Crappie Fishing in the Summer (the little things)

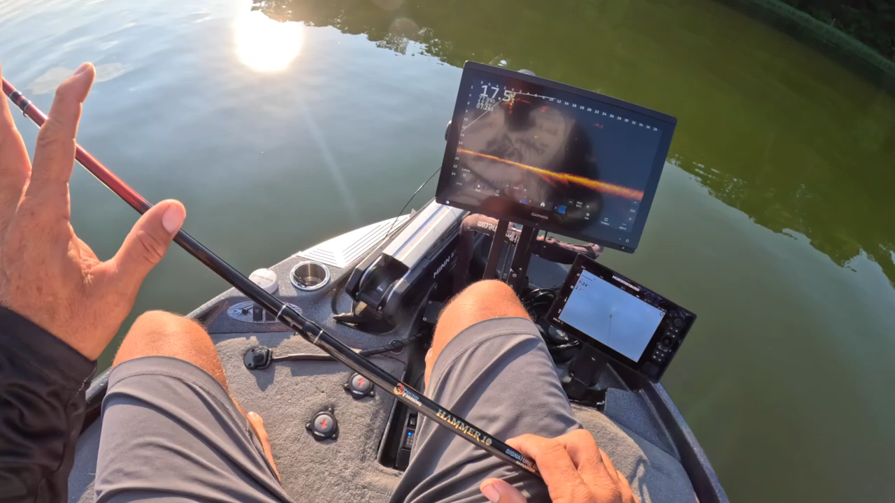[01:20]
30 foot is my magic number. So I always usually stay away from any type of structure, any type of fish, by about 30 feet. To me, that's the optimal location. So there's your first pile right there, and I love casting. You become an expert at 30 feet when you do this every single day. But we're looking on these opening casts just to get their attention.
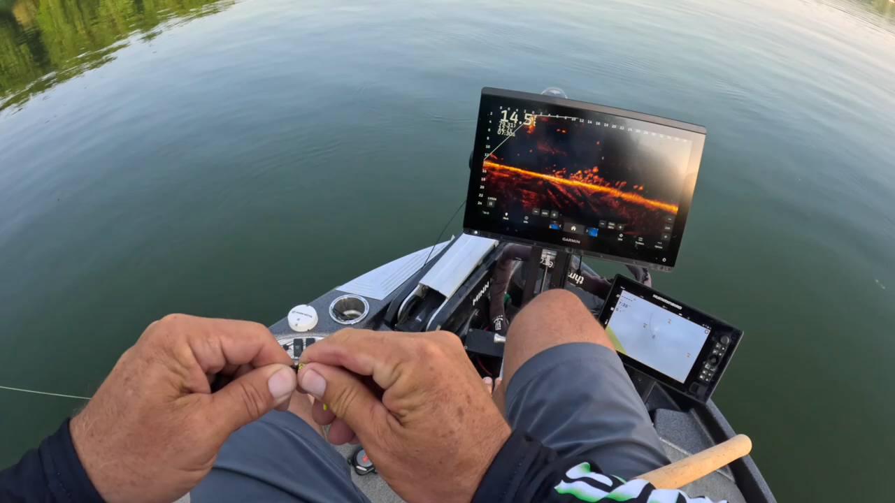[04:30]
During early summer fishing, we move, move, move. And that's kind of the name of the game. But you don't have to, you know, they are way more aggressive at this point, you know, obviously, so you can usually stay for a decent amount of time. Look at this. I got this guy right now, and I'm just playing with him. Did you guys see that? I had it in his mouth the whole time. He was a good fish, too. Probably should have stuck him right there. But I just have fun. When you're out here, just have fun with it.